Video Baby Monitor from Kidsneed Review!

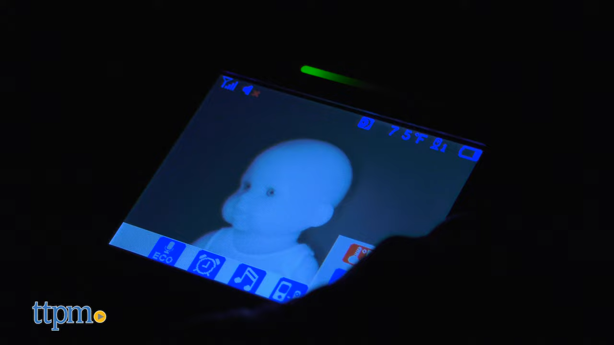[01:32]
It has a 960 feet range, so it can walk around the house and still have an eye on the little one.